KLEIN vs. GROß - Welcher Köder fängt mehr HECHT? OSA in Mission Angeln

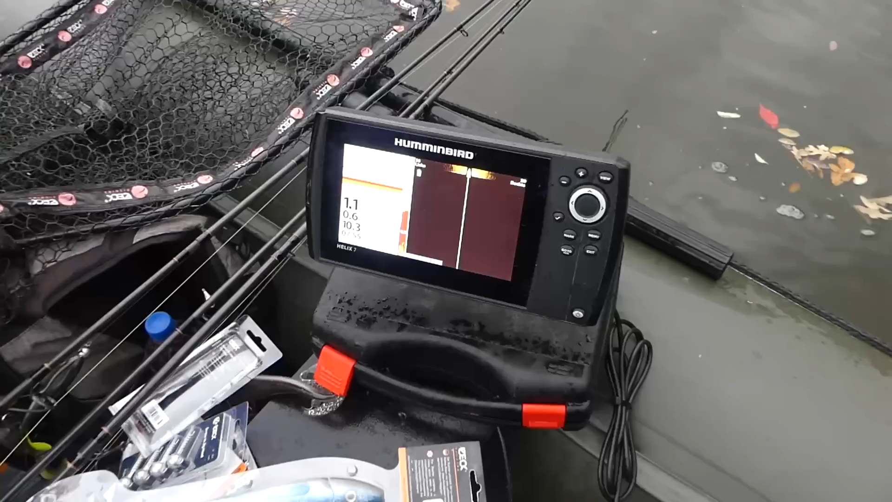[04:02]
So, da seht ihr wieder unser Boot da oben. Da ist es. So, was haben wir jetzt hier? 1,1 Meter.
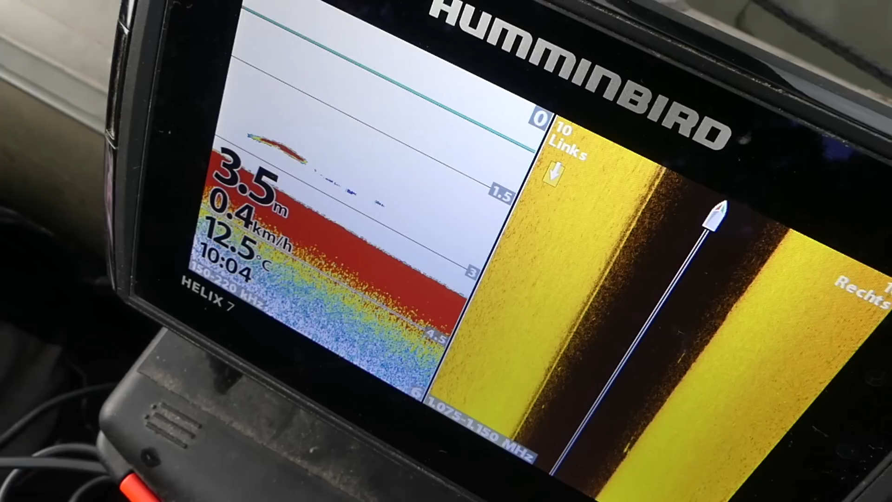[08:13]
On screen: depth 3.5 m, water 12.5°C, speed 0.4 km/h
Ja, hier haben wir jetzt so 3,50 Meter. Ansonsten war jetzt überall hier 5 Meter gewesen.
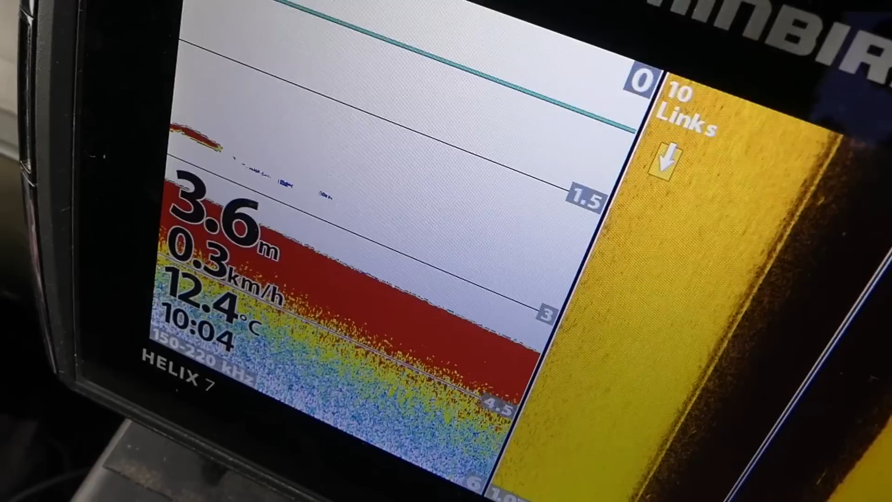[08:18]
On screen: depth 3.6 m, water 12.4°C, speed 0.3 km/h
Ja, und immer wieder was zu sehen im Wasser.
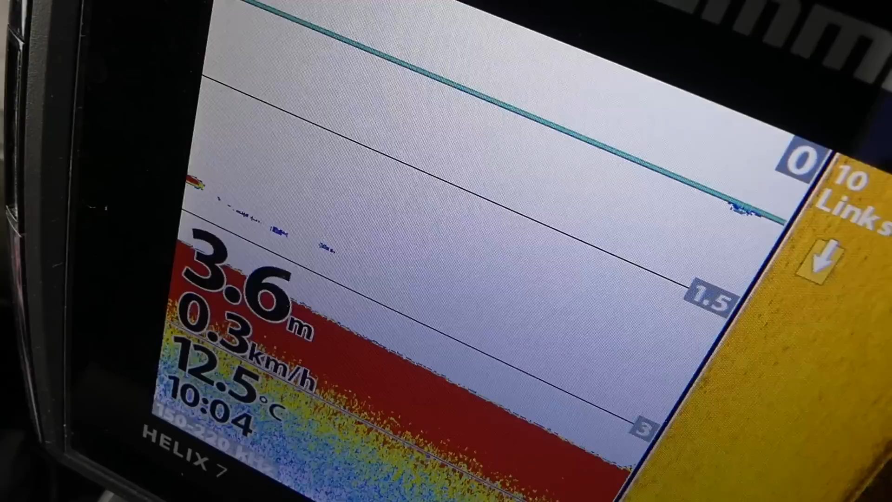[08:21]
On screen: depth 3.6 m, water 12.5°C, speed 0.3 km/h
Ob das nun Fische sind oder irgendwas anderes, sei mal dahingestellt. Aber auf alle Fälle ist hier doch ein bisschen Bewegung auf dem Pool.
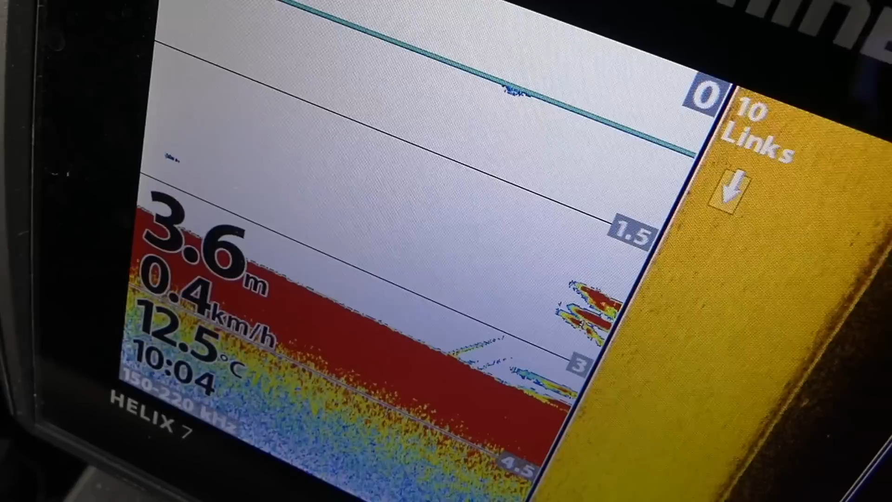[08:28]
On screen: depth 3.6 m, water 12.5°C, speed 0.4 km/h
Ja, und da kommt wieder was Schönes. Ein Hechtschwarm.
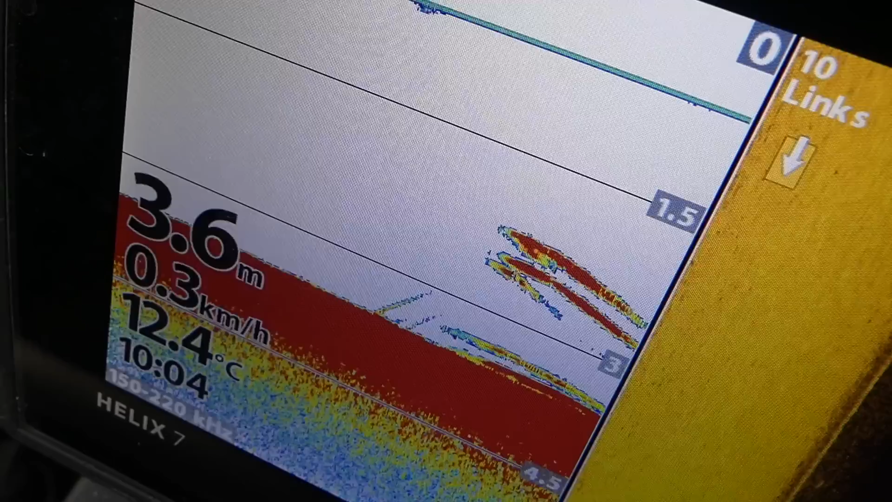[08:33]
On screen: depth 3.6 m, water 12.4°C, speed 0.3 km/h
Das könnte doch ein Weltschwarm sein. Ich würde sagen Zanderschwarm. Meinst du? Ja, definitiv Zanderschwarm.
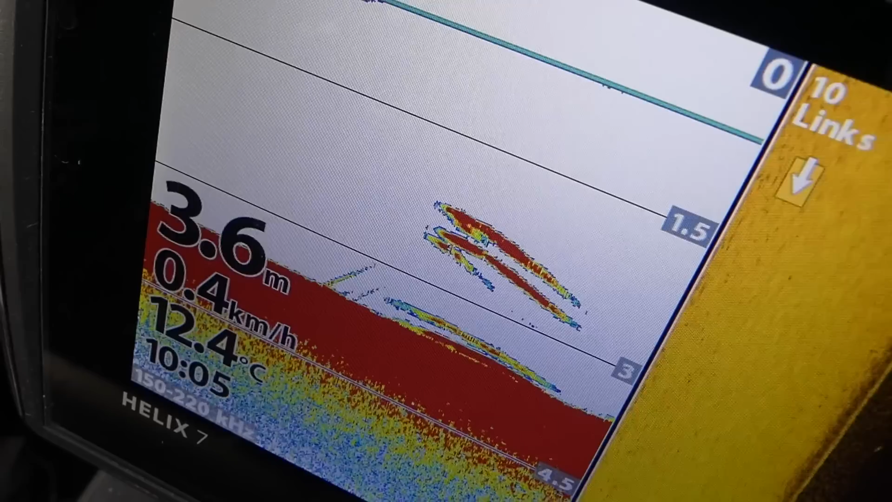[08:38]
On screen: depth 3.6 m, water 12.4°C
Das sieht aber sehr nach Welts aus. Ja, das könnten doch einfach 3 Welts übereinander sein. Das ist aber doch die falsche Technik.